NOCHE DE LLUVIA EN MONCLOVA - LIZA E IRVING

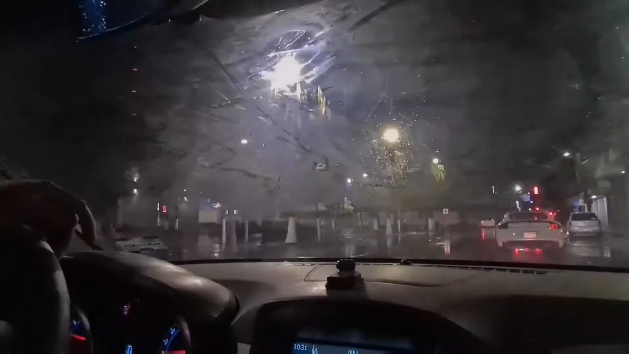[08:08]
porque ya venimos preparados tengo crocos rosas miren chicos ya andamos aquí bueno no se ve tan bien pero andamos
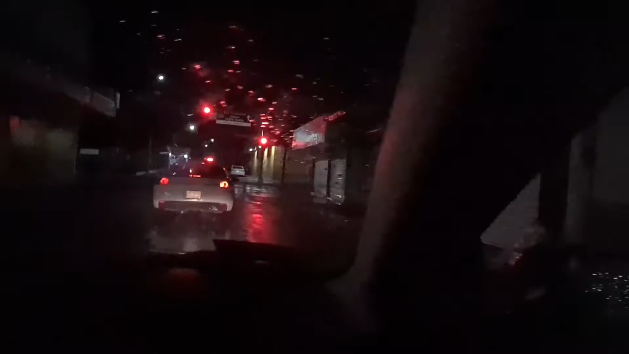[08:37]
como que llovió más en donde estábamos nosotros pero bueno ahorita esperemos que no pase otra cosa porque ya casi se nos apaga el carro